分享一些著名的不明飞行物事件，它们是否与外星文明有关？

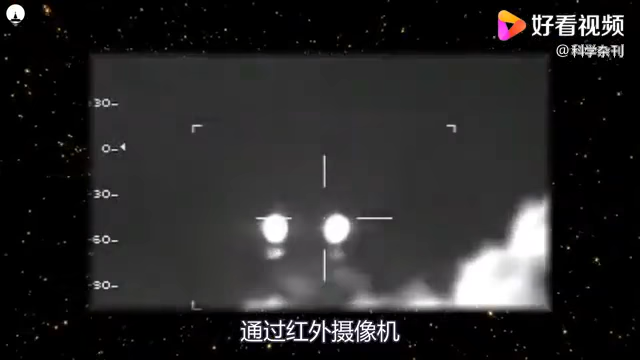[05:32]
红外摄像机拍摄到了一系列奇怪的不明飞行物他们好似
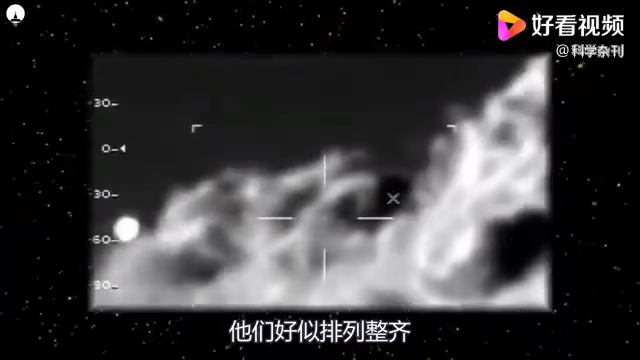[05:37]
排列整齐并往同一个方向飞去空军立马派飞机前去追踪查看然而最终没有找到他们似乎突然就消失了有人认
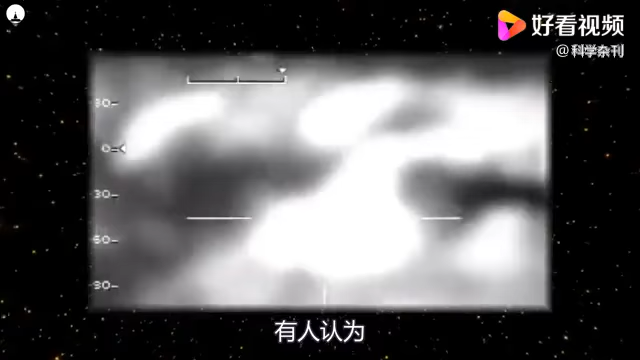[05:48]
为这可能是一些照明弹的作用也有人认为是球状闪电或者
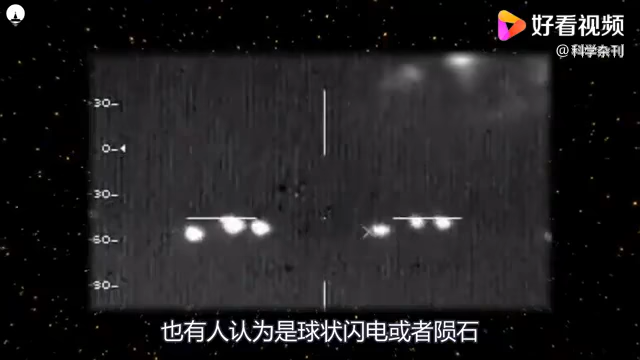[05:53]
陨石但不管怎么说这些看上去有组织的不明飞行物似乎并不像是自然条件下能出现的当时的红外线设备操作员马里奥·阿德里安·瓦斯·奎兹中尉确信他们是真实存在的而马格达·莱纳·卡斯顿·杨少校甚至暗示这些东西似乎知道有人正在追踪他们
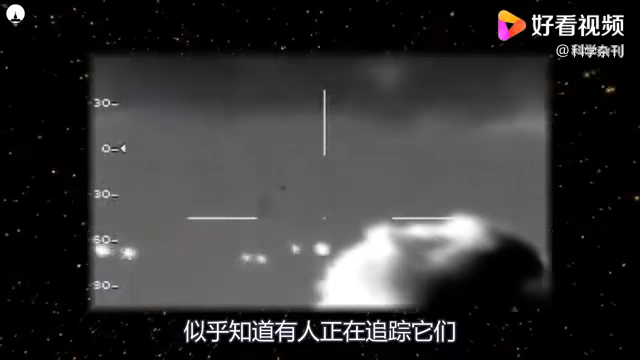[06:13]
第二个阿瓜迪亚机场事件2013年4月波多黎各·阿瓜迪亚的拉费尔·埃尔南德斯机
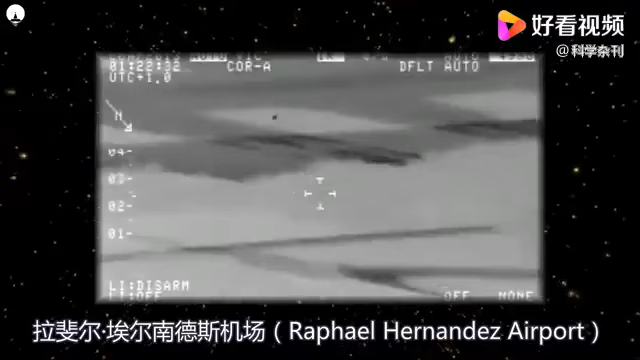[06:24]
场拍摄到了一个未知的不明飞行物它正在飞速前进期间还有
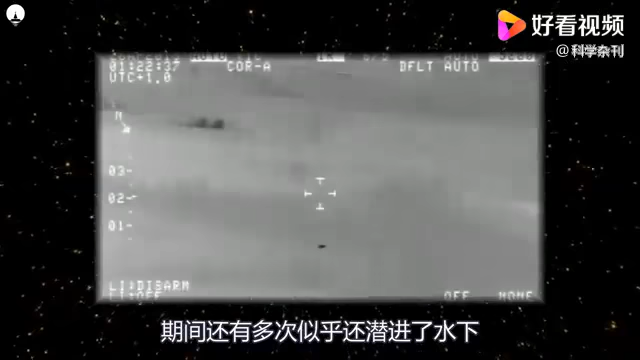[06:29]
多次似乎还前进了水下在多次的过程当中这个物体似乎一
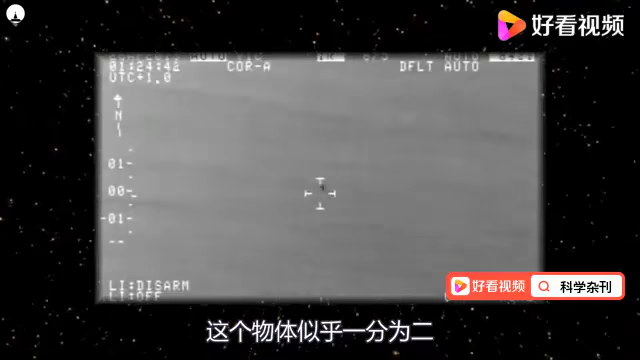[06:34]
分为二根据相关人士声称这个视频本来是美国安全部试图保密的内容然而最终还是被一个告密者泄露了出来并
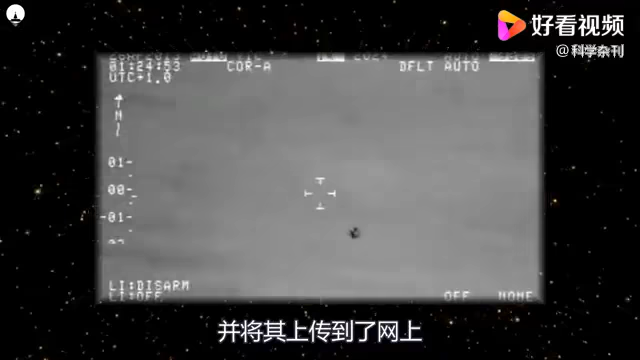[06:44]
将其上传到了网上关于这起事件也有许多种猜测但都没有合理的科学解释
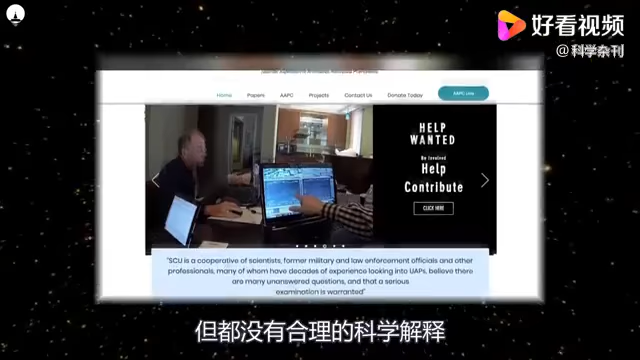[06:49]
第一个海军飞行员拍到的不明飞行物美国五角大楼公布的海军飞行员拍到的三个视频
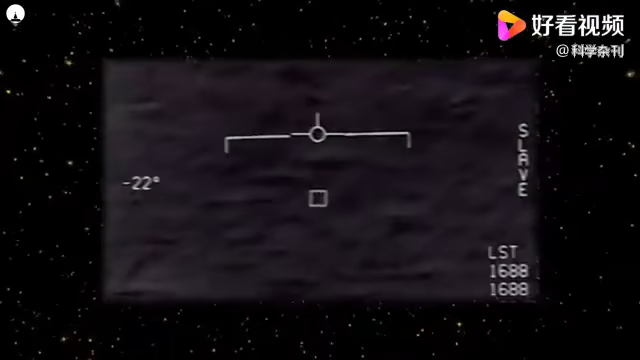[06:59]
这些视频早些年被列为机密在2020年时他们才正
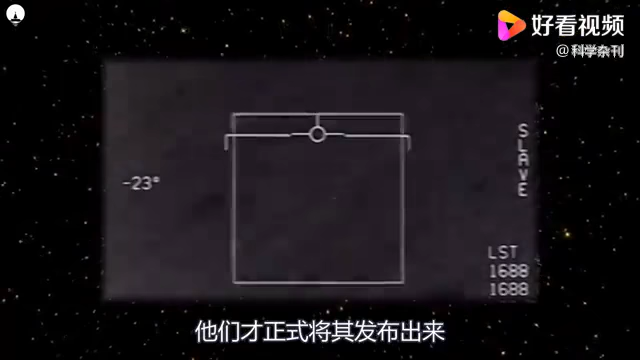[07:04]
式将其发布出来第一个视频拍摄于2015年1月由一
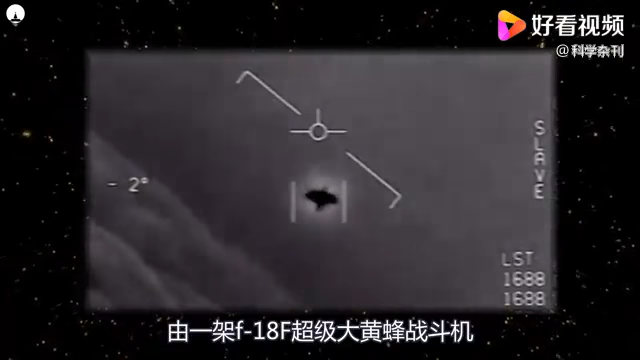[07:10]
架F-18F超级大黄蜂战斗机在美国东海岸拍到可以看到这个物体的速度非常快而且他们使用红外雷达再
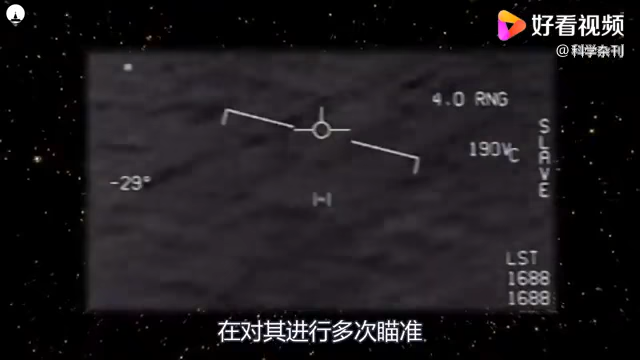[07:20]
对其进行多次瞄准才将它完全给锁定住第二个视频与它有点类似我们可以看到有一个白色的物体正在空中进行奇怪的位移据说那天晴天万里没有风虽然一些人坚持认为这只是某种进行随机移动的物体但他们的速度也太令人吃惊了吧
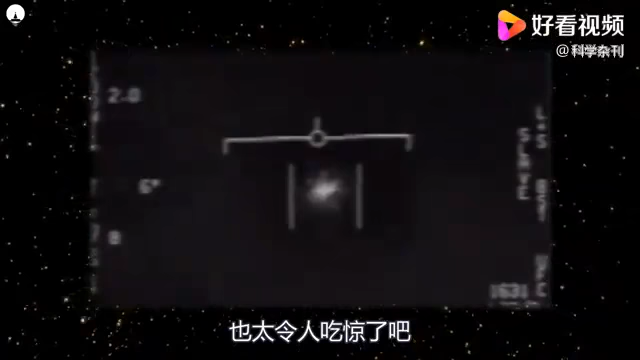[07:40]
最后一个视频是在2004年11月14号的圣地亚哥海岸线附近拍摄的也是由大黄蜂号战斗机拍到的然
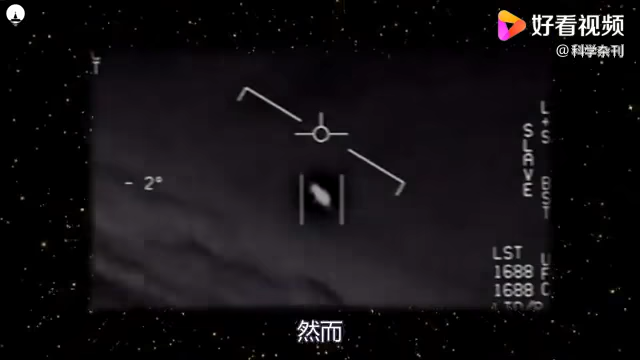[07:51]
而最奇怪的地方在于当时的画面明明将这个物体给锁定了它却突然向左移动了一接就像某种瞬间移动一番紧接着没
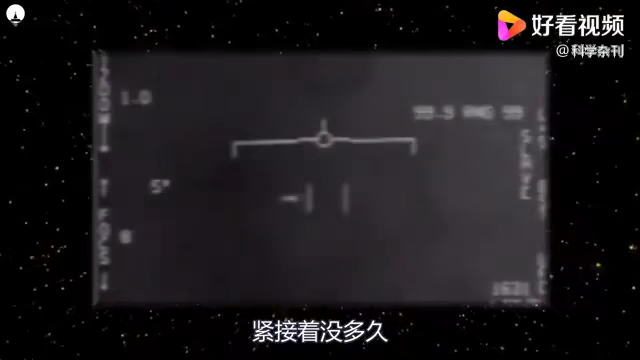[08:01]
多久它便消失了指挥官大卫弗拉默也无法解释它是什么它只是说它从未见过那样的加速而且好像是在没有推进